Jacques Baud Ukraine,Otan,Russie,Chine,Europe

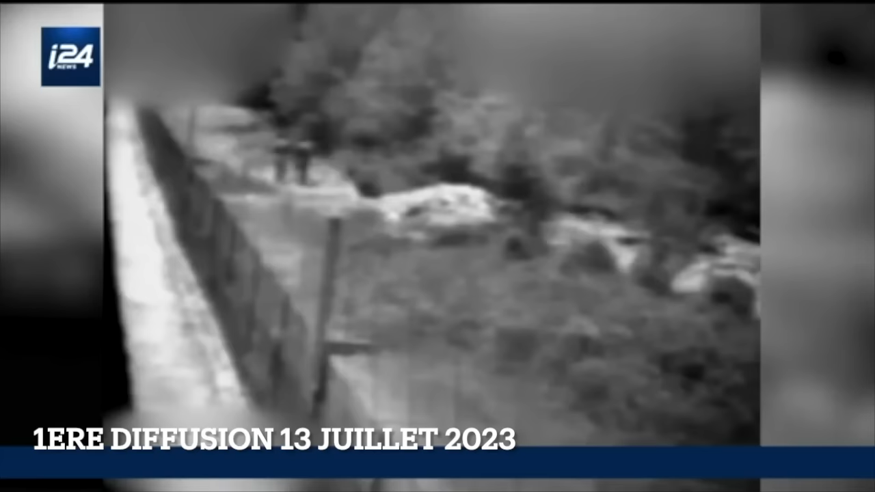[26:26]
au Hezbollah Les individus tentent alors de saboter la zone lorsqu'ils sont ciblés par un drone envoyé par l'armée israélienne en